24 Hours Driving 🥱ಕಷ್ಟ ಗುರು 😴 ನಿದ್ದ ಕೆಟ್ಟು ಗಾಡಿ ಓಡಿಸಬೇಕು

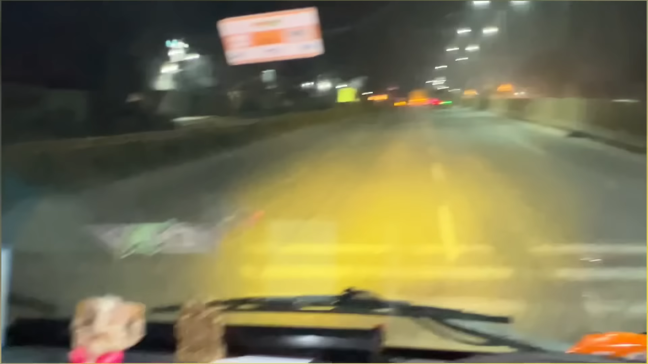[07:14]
ಬಟ್ಟೆ ಚೆನ್ನಾಗಿರೋ ಬಟ್ಟೆ ಇಲ್ಲ, ಗ್ಲಾಸ್ ಮೇಲೆ ನೀರು ಒಡಿಸ್ಬೇಕಿತ್ತು, ಹೋಗ್ತಿಲ್ಲ. ಅದೊಂದು ಪ್ಲಸ್ಸು, ಇದ್ರಲ್ಲಿ ಸಿಸ್ಟಮ್ ಇದರಲ್ಲಿ ಕೊಟ್ಟಿದ್ದಲ್ವ, ಜೋರಾಗಿ ಆಗಿಟ್ಕೊಂಡು ಬರ್ತಾ ಇದ್ದೀನಿ. ಸದ್ಯಕ್ಕ ಹತ್ತತ್ರ ಮಡಿವಾಳ ಅಂಡರ್ ಪಾಸ್ ಹತ್ರ ಬಂದಿದ್ದೀನಿ.
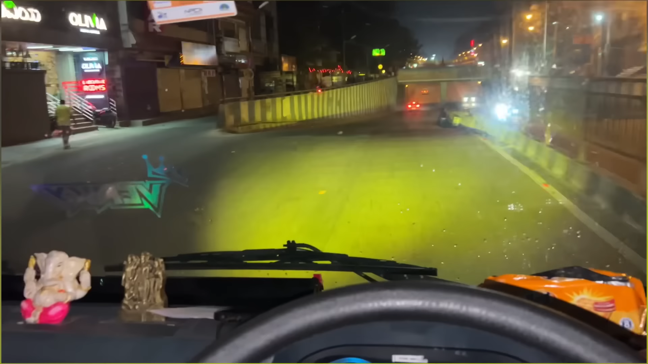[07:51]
ಈ ಟೈಮಲ್ಲಿ ಮಡಿವಾಳ ಅಂಡರ್ ಪಾಸ್ ಇಷ್ಟು ಈಸಿಯಾಗಿ ಹೋಗೋದಂತ ಇದೇ ಗೊತ್ತಾಗ್ತಿರಲ್ಲ. ಈ ರೂಟಲ್ಲಿ ಇಷ್ಟೊತ್ತಲ್ಲಿ ಜಾಸ್ತಿ ಓಡಾಡಿರಲಿಲ್ಲ ನಾನು,
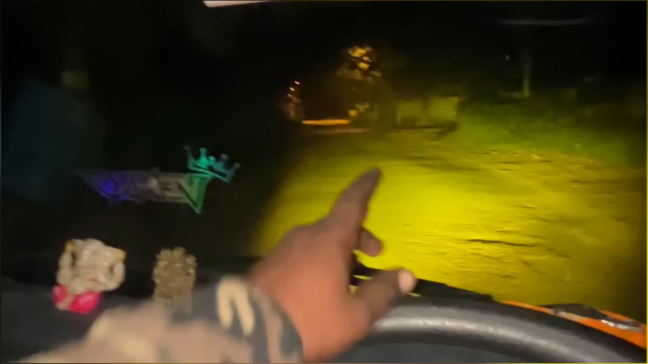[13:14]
ಇಲ್ಲೊಂದು ಅಂಡರ್ ಪಾಸ್ ಇದೆ, ಈ ಅಂಡರ್ ಪಾಸಲ್ಲಿ ಹೋಗ್ಬೇಕು ನಾವು.
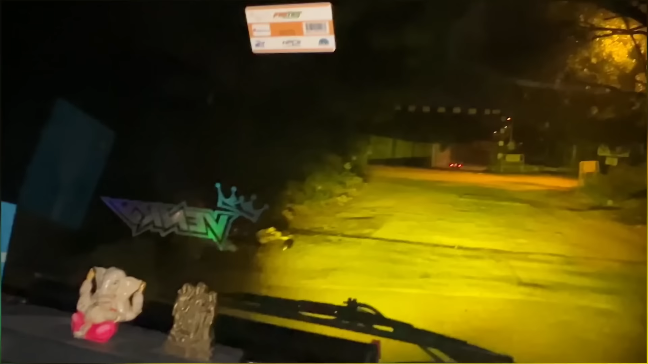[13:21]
ಕಾಣಿಸ್ತಾ ಅಂಡರ್ ಪಾಸ್ ನೋಡ್ರಿ, ಇದು ಈ ಅಂಡರ್ ಪಾಸ್ ಹಿಂಗೆ ಒಳ್ಕೋಬೇಕು.